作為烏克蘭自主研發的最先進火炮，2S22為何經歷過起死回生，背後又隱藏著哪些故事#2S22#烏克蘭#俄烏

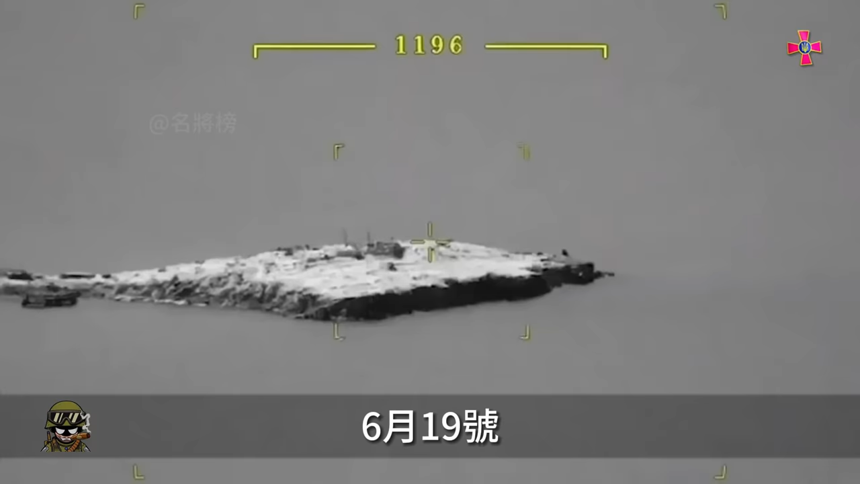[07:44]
6月19号一切工作都准备完成2S22开始对蛇岛上的俄军阵地展开炮击但事情并没有想象中的